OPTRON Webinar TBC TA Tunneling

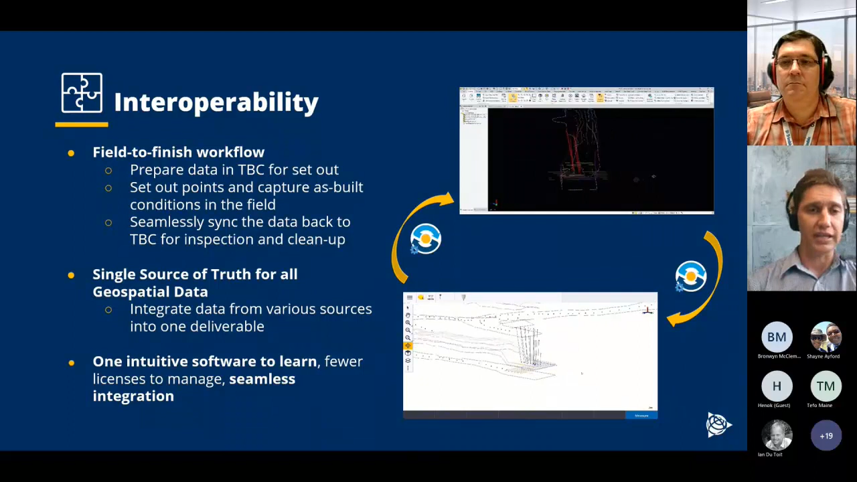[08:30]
your data sending it off to Trimble access to go and do the field survey and then sending it back to TBC so what makes it also it's one software package that you need to learn so it reduces using various
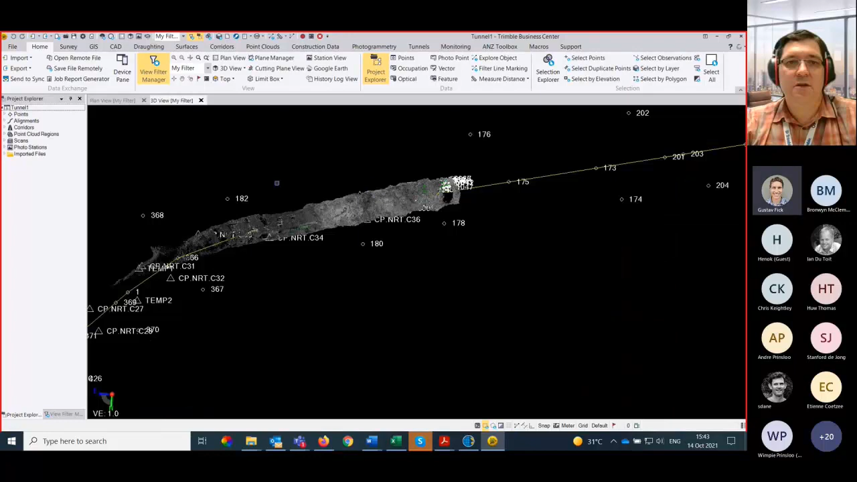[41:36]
all good thanks Albert yes ok so this is an actual scan that was done as you can see there were some points placed on this on
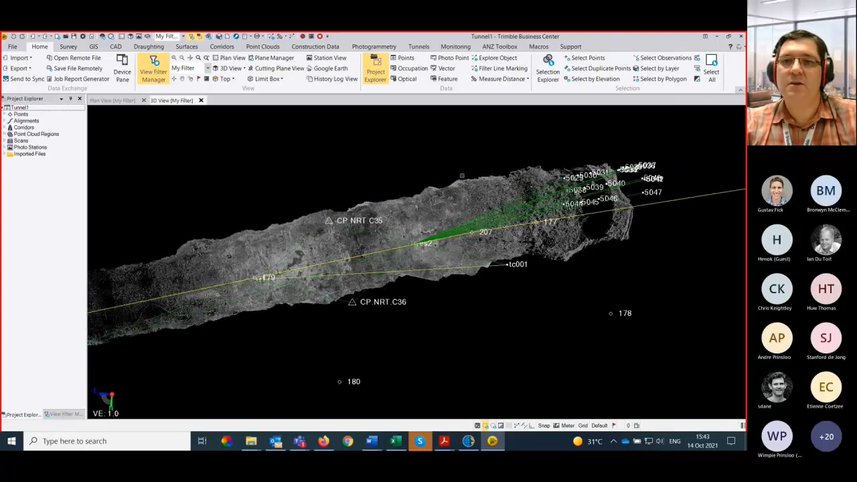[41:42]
the working phase as well we did some stakeout options to see where the actual blast all should be as you can see what that looks like
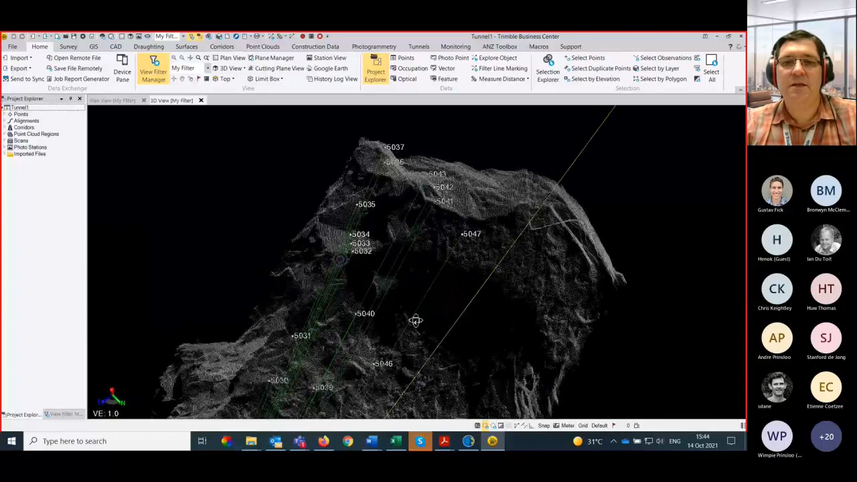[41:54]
very nice in the point cloud that we got out of that you can see what that looks like as well so there you go and it is all in 3D
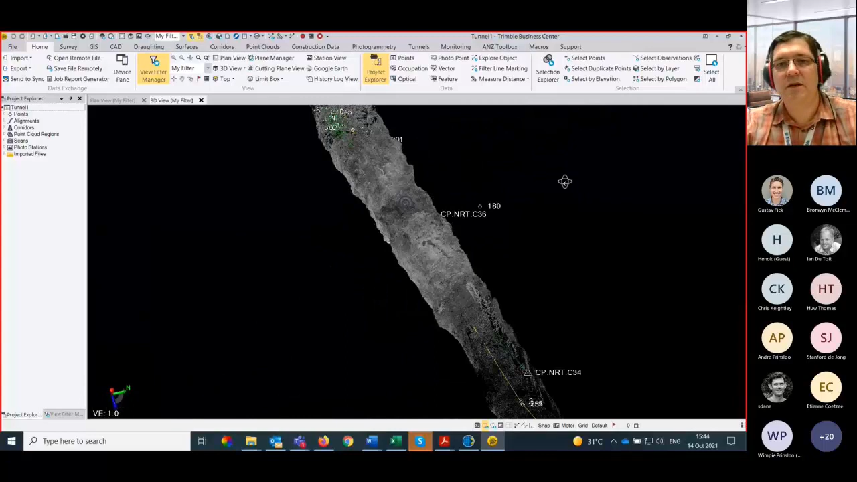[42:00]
already all georeferenced as the instrument was set up on a resection with known control points so
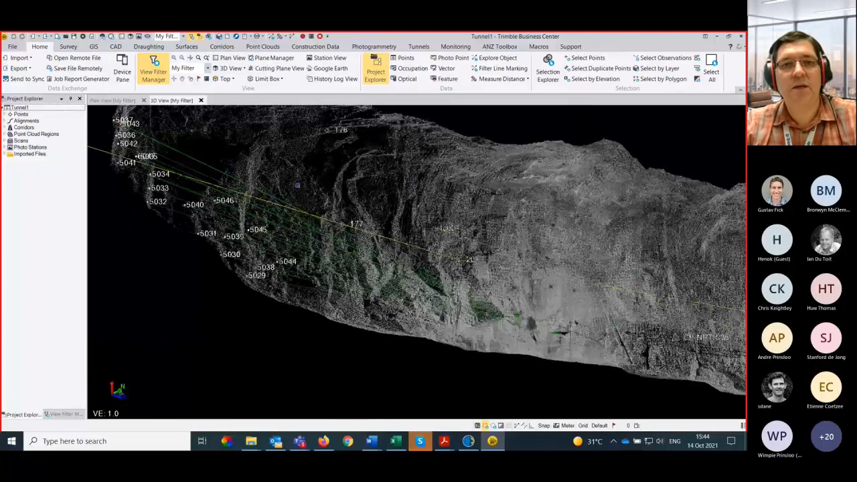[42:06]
that is the kind of data you will get out of it ok
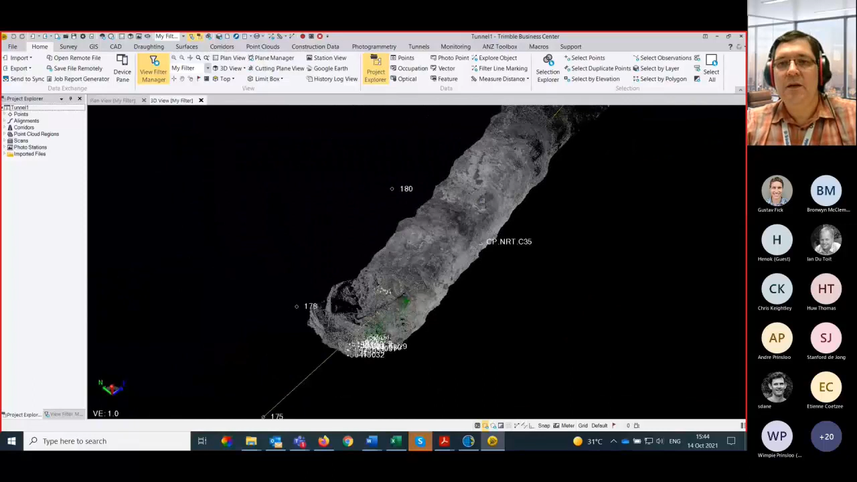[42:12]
first thing we want to do once we are happy with that let's just quickly switch on the actual
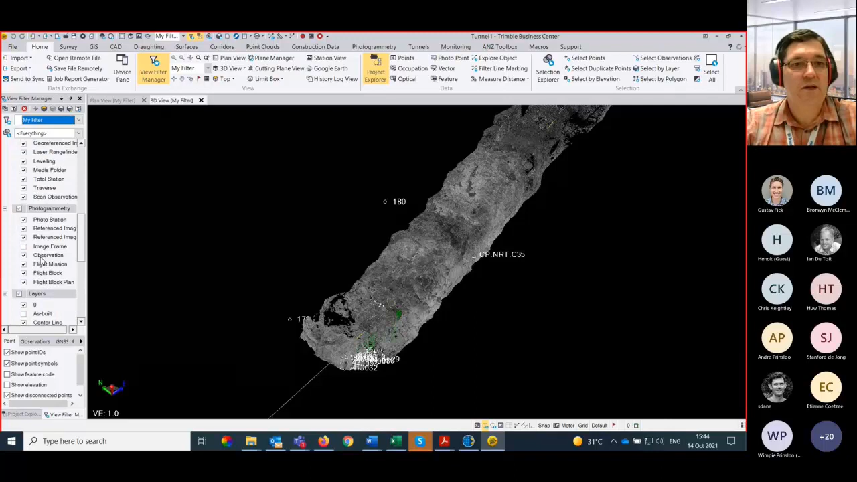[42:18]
design so you guys can see what that looks like so there is my tunnel design so you can already get
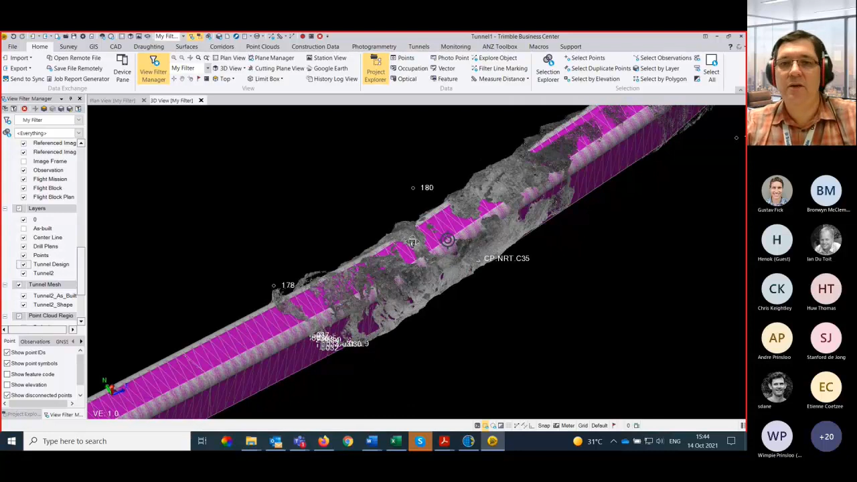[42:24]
a good indication of exactly how accurate your design and your actual
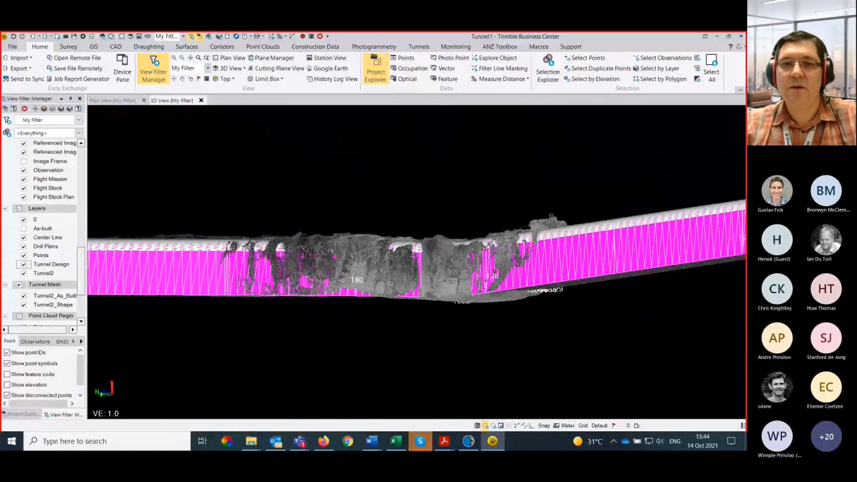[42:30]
dashboard data would look like already visualizing it is already a very good indication of how
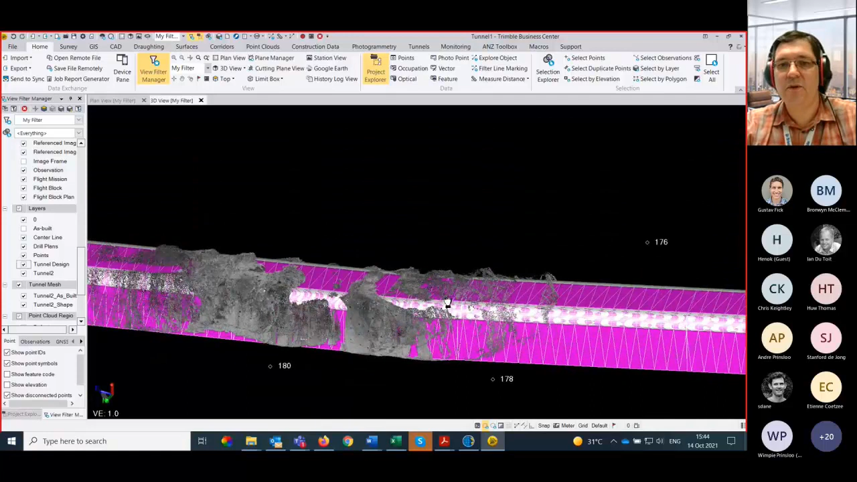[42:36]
the work is going so as you can see the specific little section the guys started going a little bit off design there
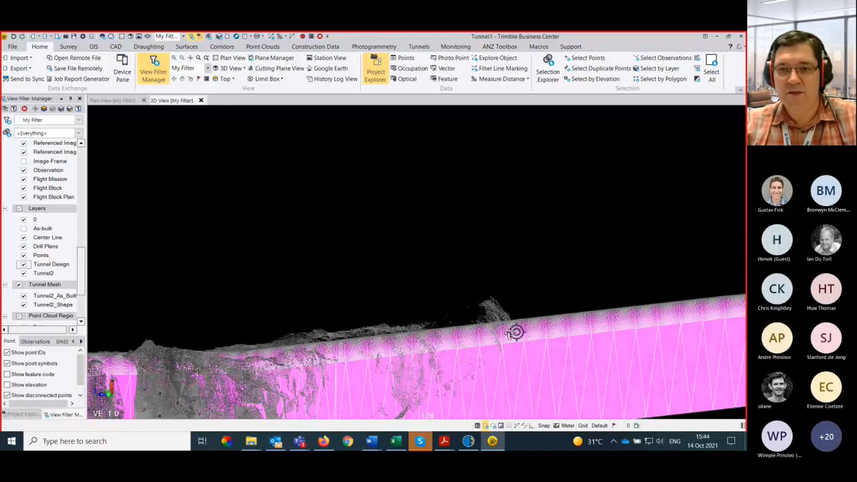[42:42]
and that is very clear in what we can see over there next you want to do is let's say we want to actually compare this to our design data now so in the tunnels module
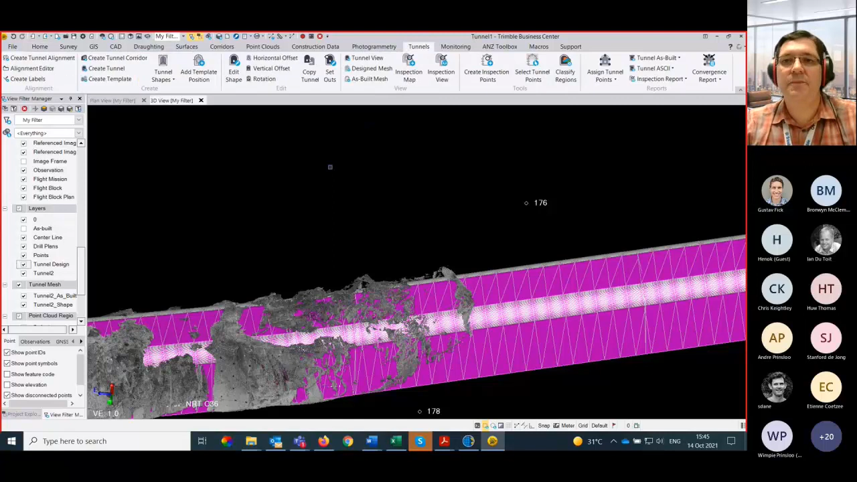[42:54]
you will see there is an assigned tunnel points so that basically just creates at a specific interval
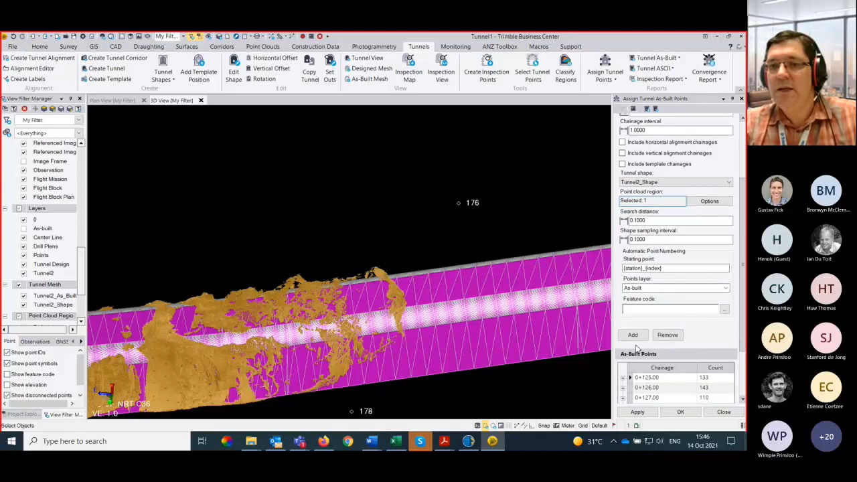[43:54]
and then the point cloud region you want to use I will just select that one now you can tell it what the search distance should be there it is we will use that and then as built we can then go with that and then when you generate the points you will see I have already done this I will switch it on for you now and then if you go to the as built points
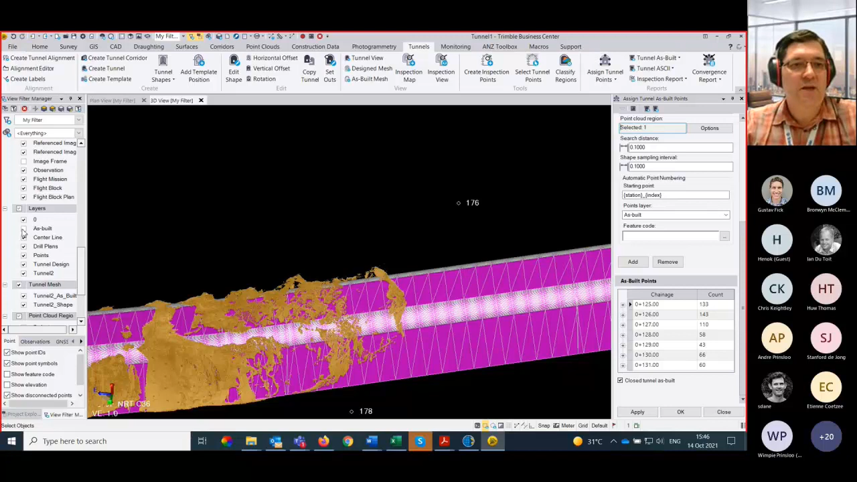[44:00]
that is the kind of data that you will generate as you can see all the sections
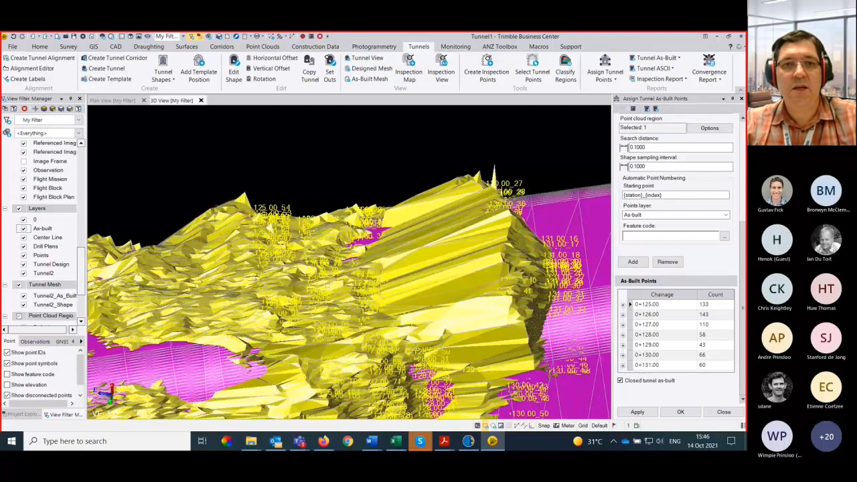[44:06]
those little yellow markers is what they generated on the as built point cloud and the as built
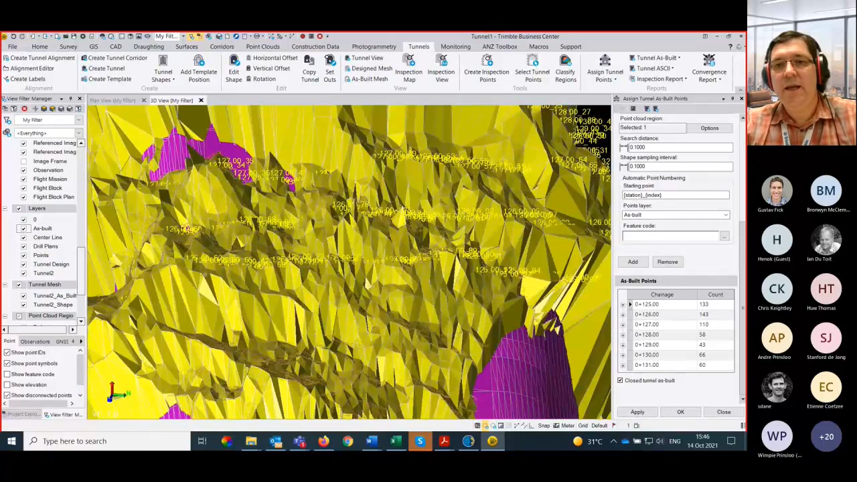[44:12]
that was generated from your as built creation so you can see over there the as built mesh that I have already done and that is what it would look like with that combined so it will generate the as built mesh for you from your actual scan data that was done underground so
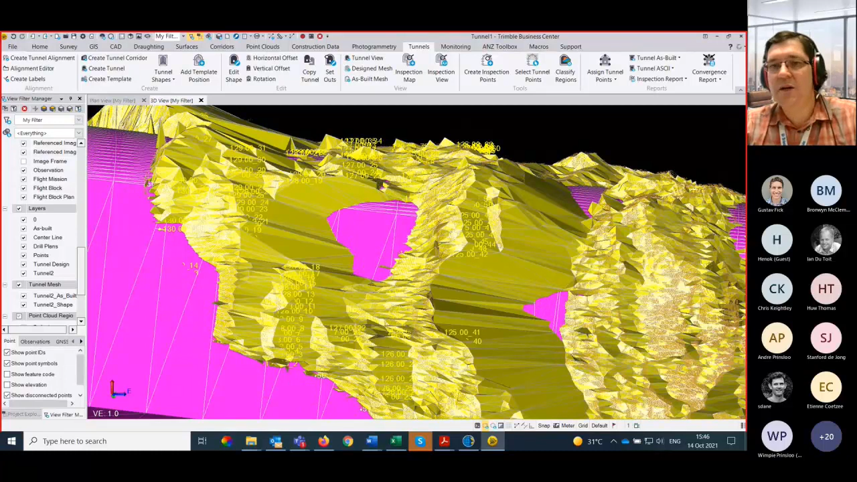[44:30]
as you can see if I zoom in hopefully you can see it all the little as built points you can see there that it has used to
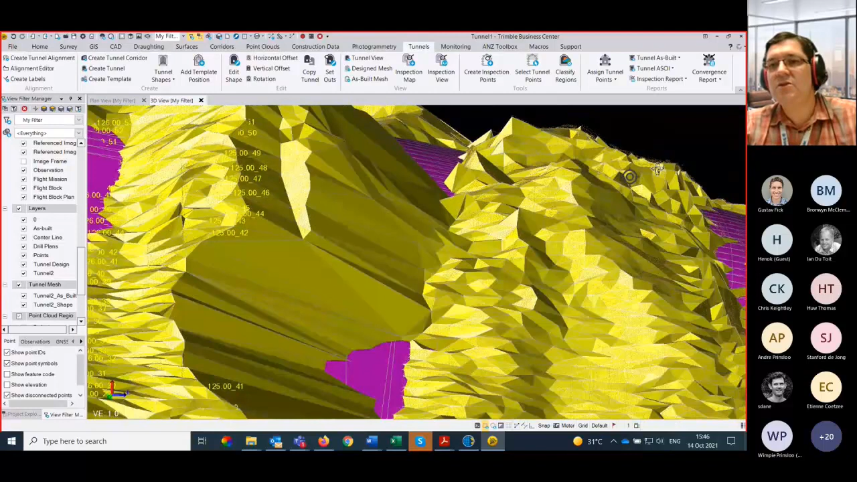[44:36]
create this as built mesh so again very easy to quickly view where your
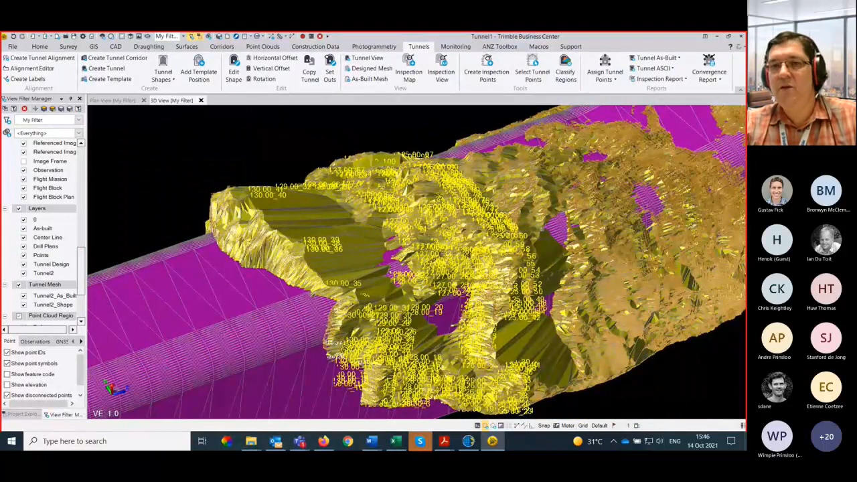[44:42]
actual as built mesh and your design is not exactly matching up you can already see what the impact of that is on the current work that you've done
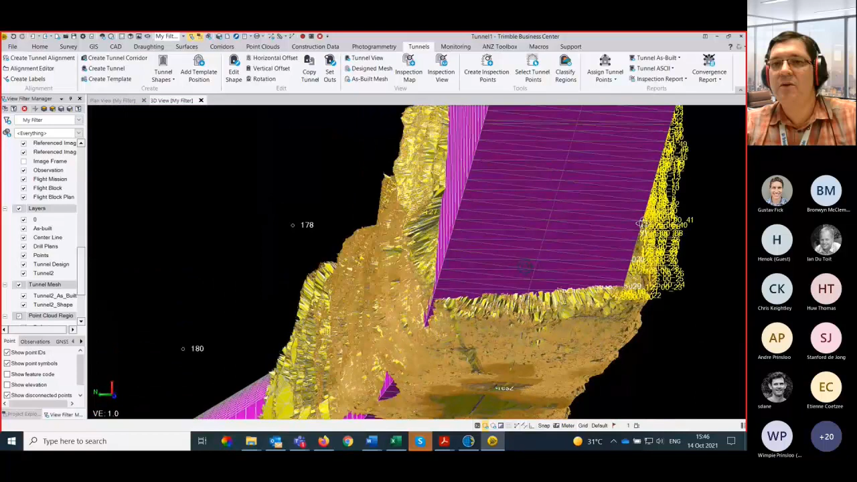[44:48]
ok once that is all completed and you've done your as let's quickly show you the as built mesh just the options you have there so in the as built mesh if you have scan data and it can be scan data from other hardware as well you can give it a name classify it choose the design you want to compare it to put it on a separate layer you can choose the